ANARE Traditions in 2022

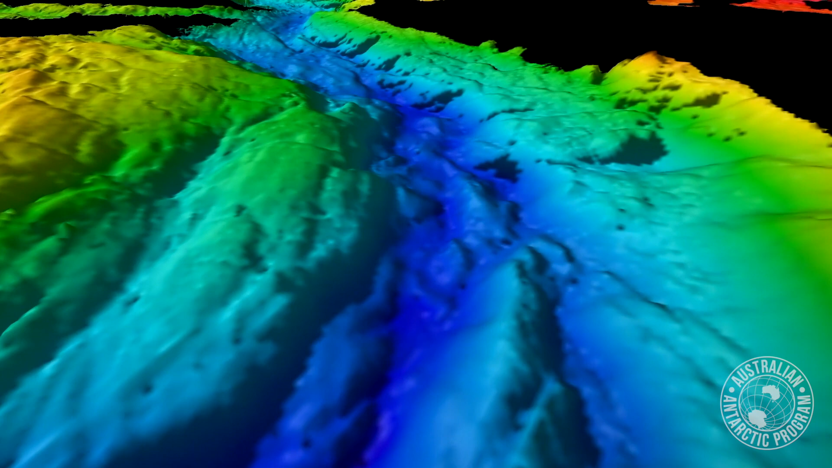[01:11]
We had no idea that the depth actually extended to that level.